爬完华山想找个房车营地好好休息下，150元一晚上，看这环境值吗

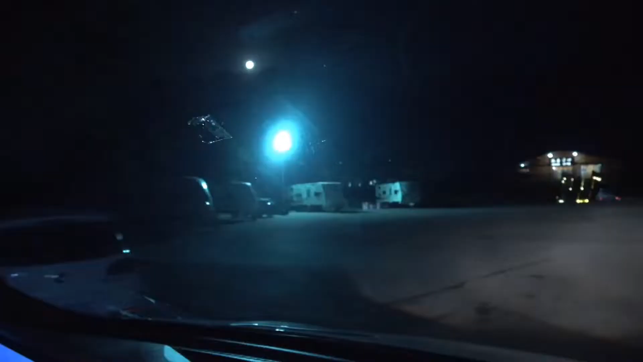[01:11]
我看到有拖挂都是拖挂这就是营地拖挂吧这是他们自己的酒店吧